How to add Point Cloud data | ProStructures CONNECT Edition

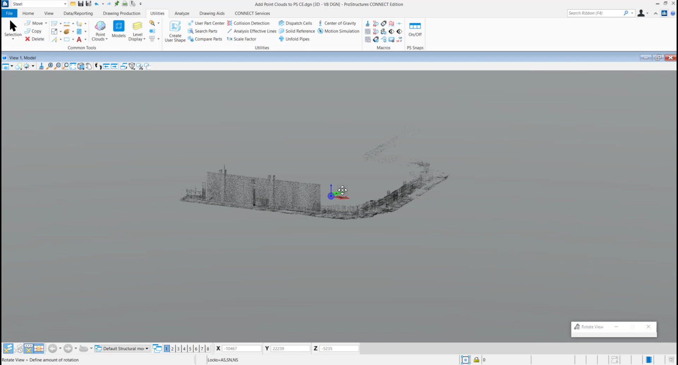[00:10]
Today we will see how to attach point cloud data in your Pro Structures model.
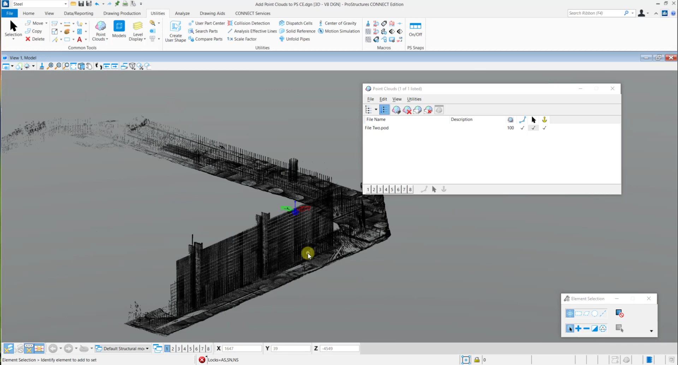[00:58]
You can then check this data and work with it in your Pro Structures model.